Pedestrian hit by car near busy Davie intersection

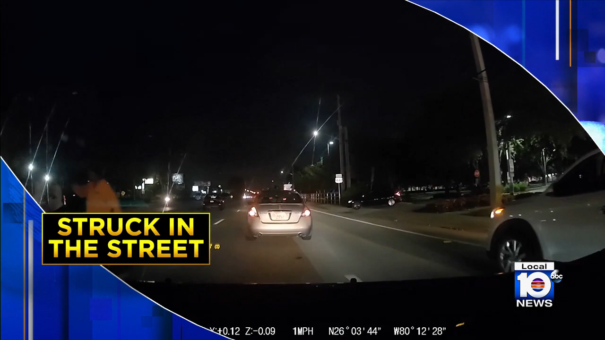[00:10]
Davie police are investigating a crash that seriously hurt one person.
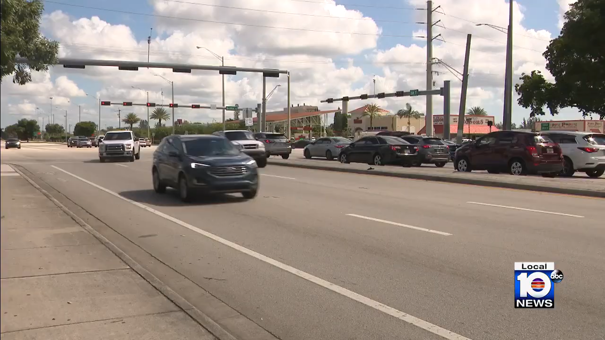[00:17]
It happened Saturday night at the intersection of Griffin Road and State Road 7 in Davie. Viewer dash cam video shows a person lying in the middle of the road while being helped by several others.
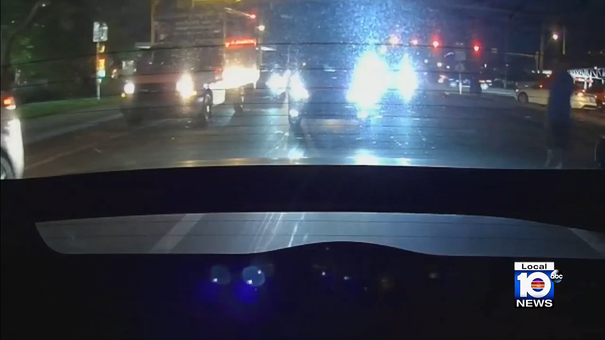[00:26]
Here's another view from the back of the car. Davie police say the person was crossing the road before being hit. They have serious injuries from the crash.